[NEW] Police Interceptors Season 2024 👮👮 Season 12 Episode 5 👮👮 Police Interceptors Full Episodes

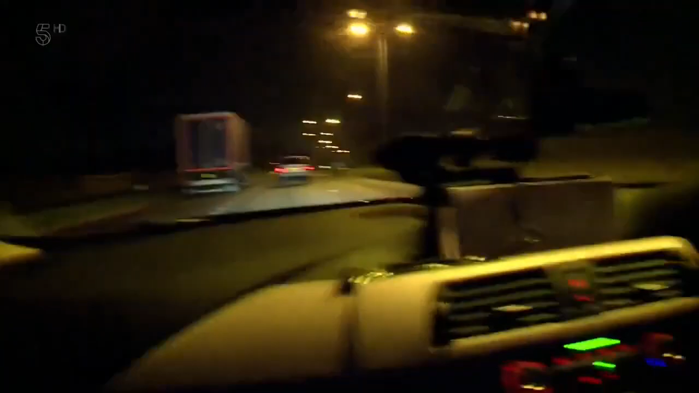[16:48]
Now, okay. You get right behind him. John swings in front, and the car seems to be towing the line. But is it our drug driver?
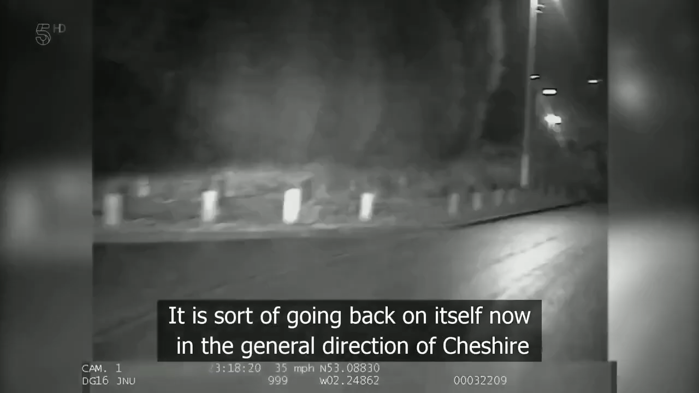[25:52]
The suspect ditches his car and legs it.
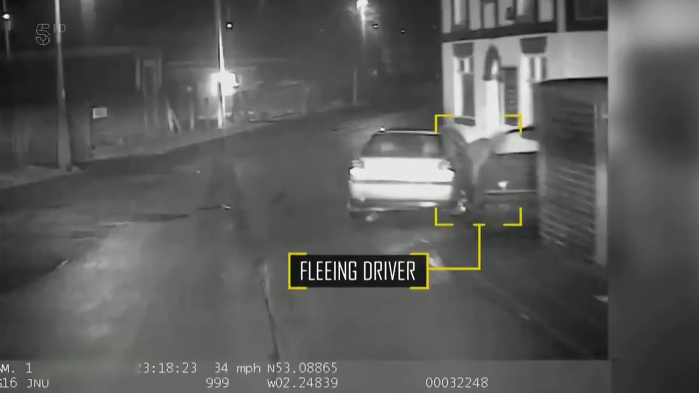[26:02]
And Mike's not too happy about it. Don't say decamp. I think he just has. Mike doesn't like to miss out.
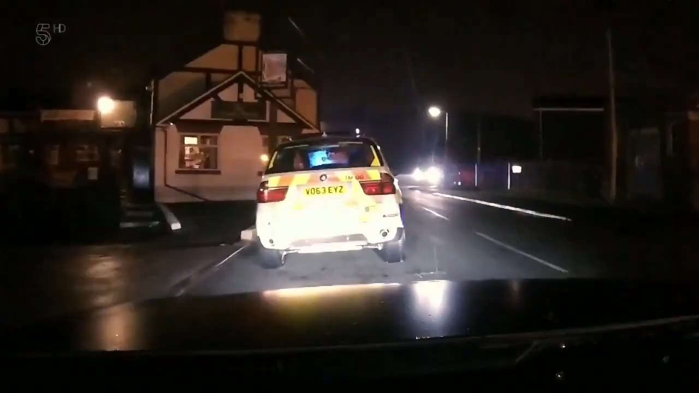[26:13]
With the lads arriving a little late to the party, Pekka's already caught his man on foot and detained him in a car.
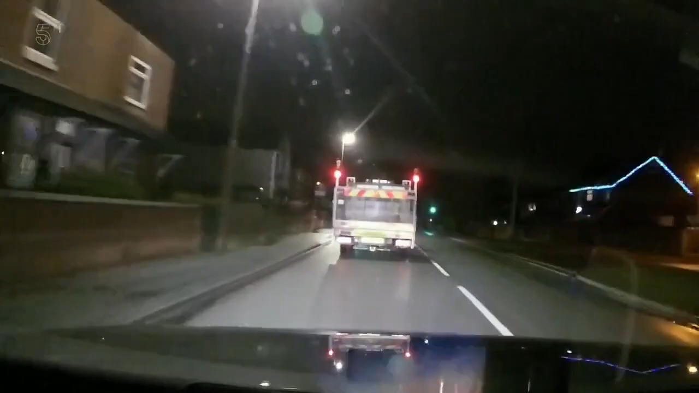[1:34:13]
And as the plan is to get behind it to carry out the TPAC, if the driver spots the cop cars, it could jeopardise the whole operation.
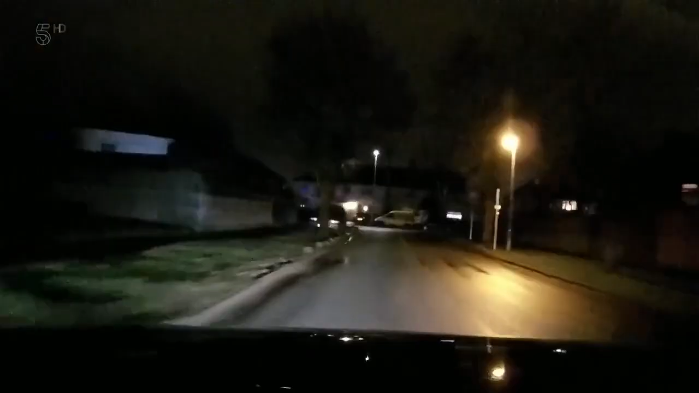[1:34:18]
Yeah, whereabouts are you at the moment? We're on Acer Avenue, just gone into the estate, so we're not going to show out ever.
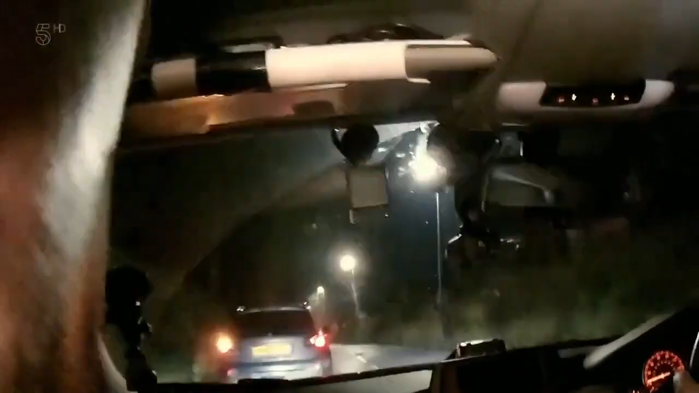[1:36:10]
Yeah, yeah, just keep us updated then. And there's a few cars to get past first. And that one. Which he'll have to do without attracting the van driver's attention. I can see it. Yeah, we've got eyeball on that vehicle towards Winston, Roger. Back out, Winston.
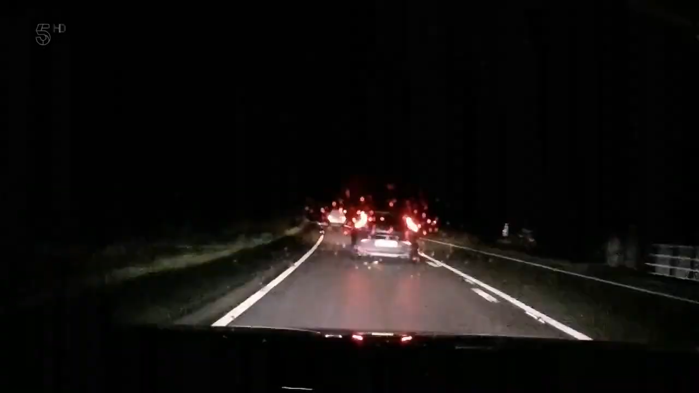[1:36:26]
Finally, they're all behind the van. Lads, obviously we're going to come up to the lit section here. If you're in agreement, that's probably going to be the best place to do it.
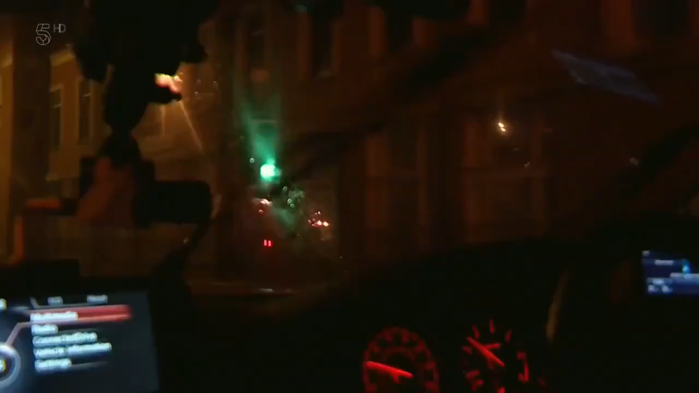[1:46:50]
All day long. It's a rainy night in Cheshire, and interceptor Ian Blanchard is single-crewed in the traffic car, on the lookout for dodgy drivers.
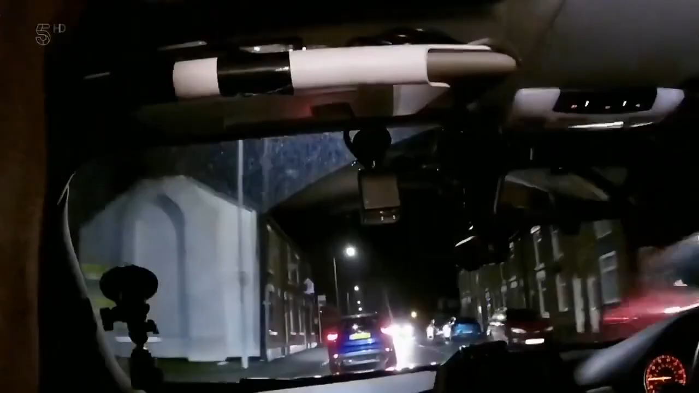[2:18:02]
Do you want the blues on, mate, or no? It's time to strike. Andy, we're just sticking the blues on, mate, to make a bit of progress. Right, vehicle's on the move. It's heading a little bit away from us in a place called Sydney Road.
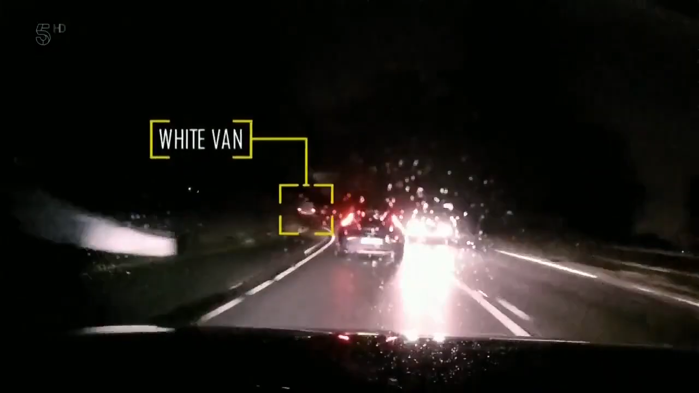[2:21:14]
Yeah, we've got eyeball on that vehicle towards Winchester, Roger. I can't move. Finally, they're all behind the van. Lads, obviously we're going to come up to the lit section here.
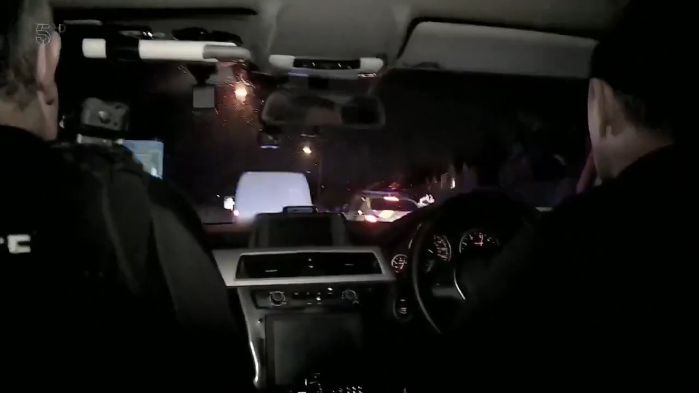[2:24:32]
Lucky we didn't crash into the back of him, to be fair.
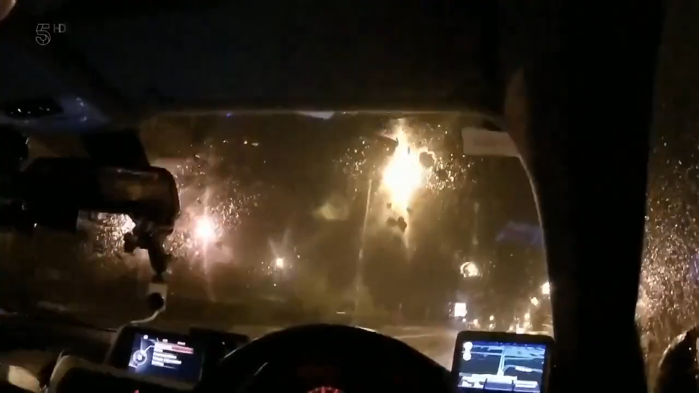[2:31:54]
It's a heavy rain, a lot of standing water. Nobody wants to go out when it's like this.
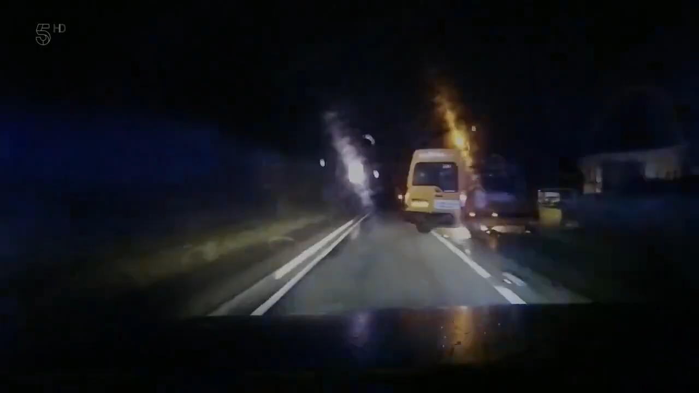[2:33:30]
The minibus pulls in to let Ian pass. And he stops right in front of the suspect car.